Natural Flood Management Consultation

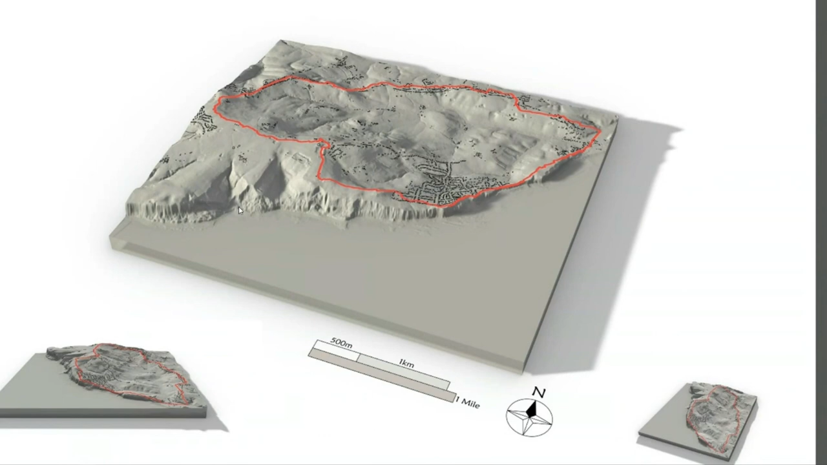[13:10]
And we can make a 3D map of the whole catchment. The red line shows the catchment. That's the point where the water goes into the Marshmallow Valley, or it flows out to somewhere else. So, that's where we have to concentrate.
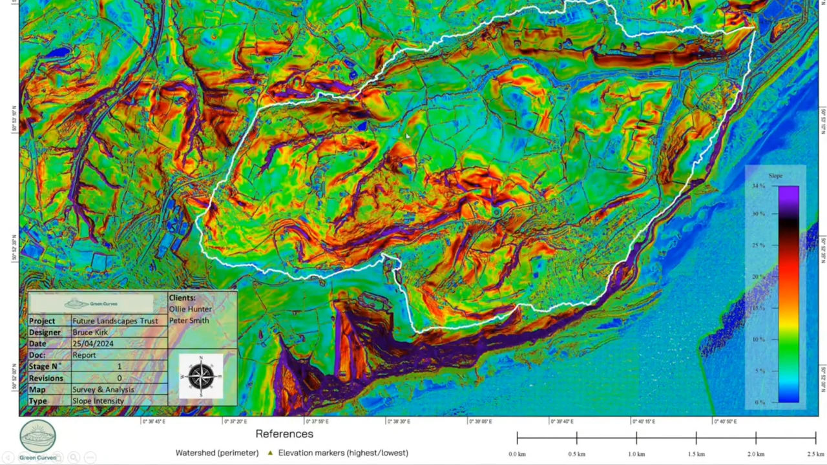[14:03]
And as you can see, the area along this ridge here is one of the most important areas. And this is where the landowners have formed this partnership who own the land along this back. We also need to look at the other areas. But this is the main area where we're going to have right in the middle here.